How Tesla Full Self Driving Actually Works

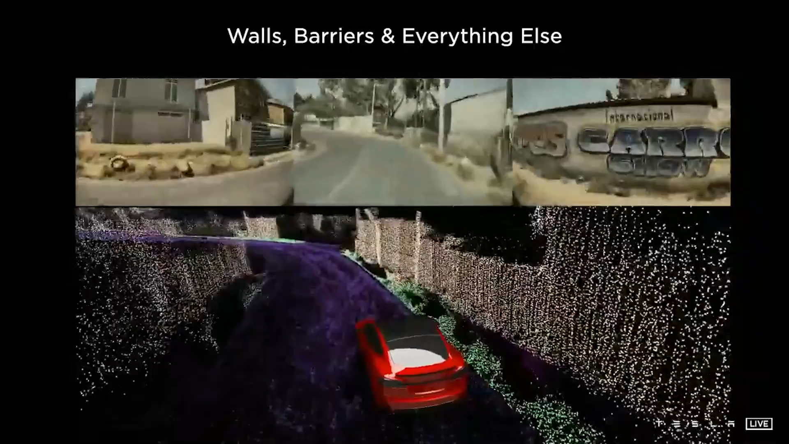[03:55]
This gives the computer a virtual world that it can navigate through,
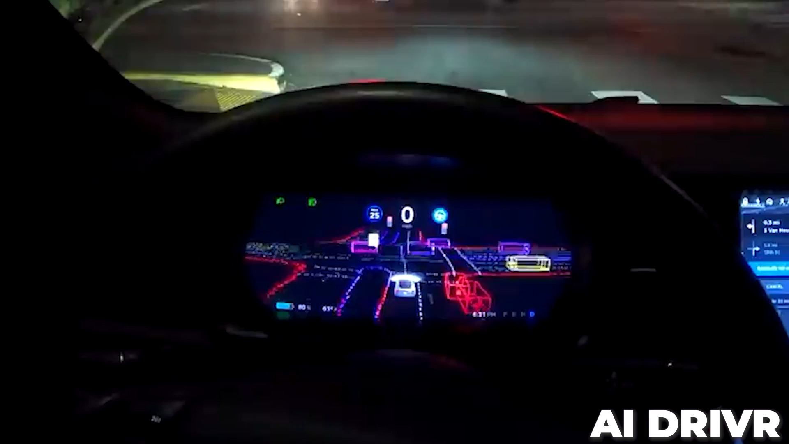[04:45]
If we look back now on the older videos of that vector space, you can see how jagged and jittery and nearsighted that representation really was.
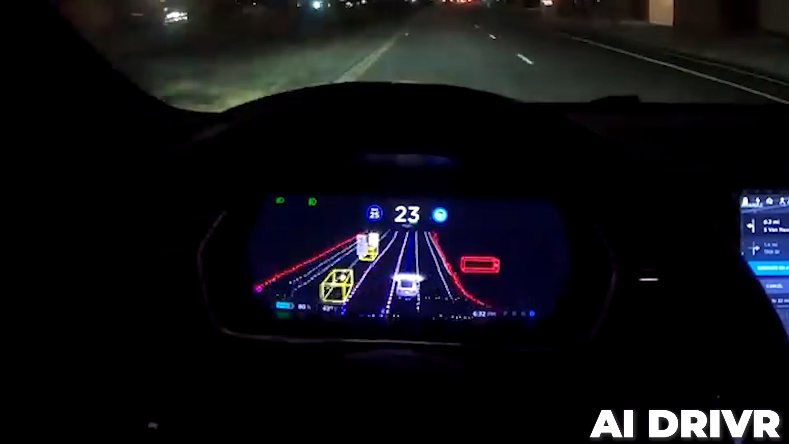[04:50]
That's because nothing was ever lining up properly in the car's brain.
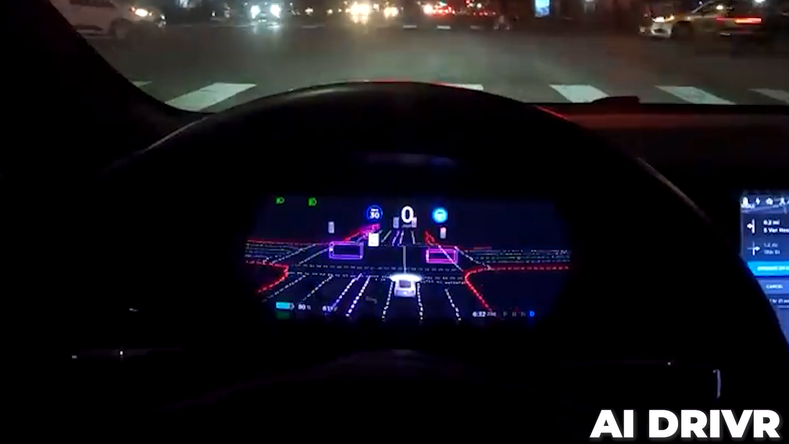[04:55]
And that explains why during FSD sessions in the past, the car would be pretty jerky and hesitant in tricky situations. Here's the way this works right now.
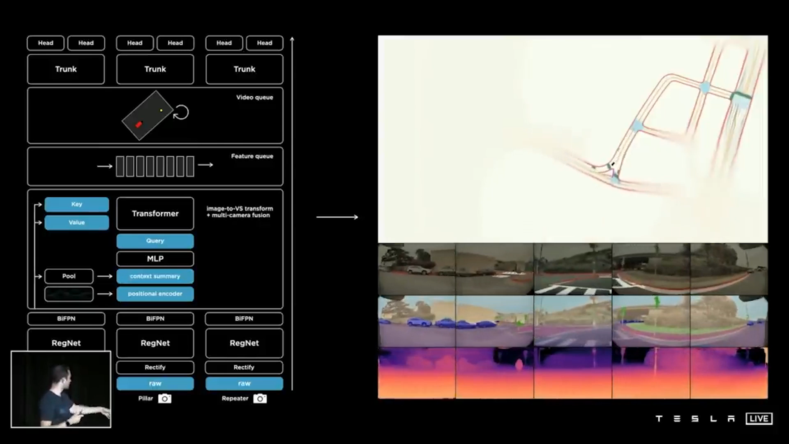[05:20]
essentially taking eight cameras and making them into one.
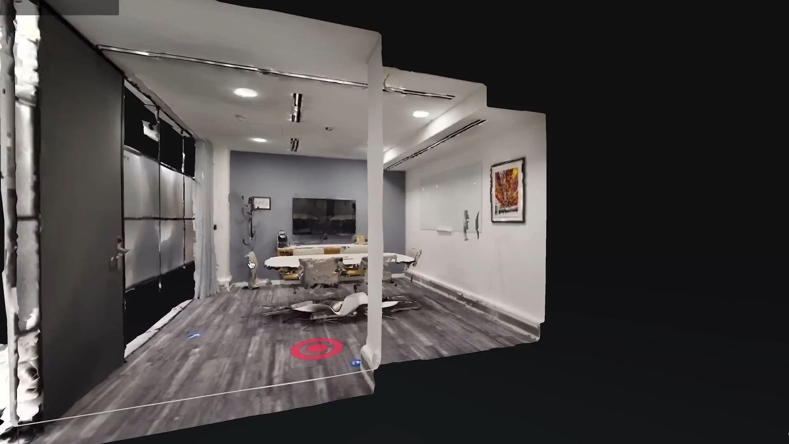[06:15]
degree photographic representation that allows a viewer to move through the house and look around in any direction they want virtually.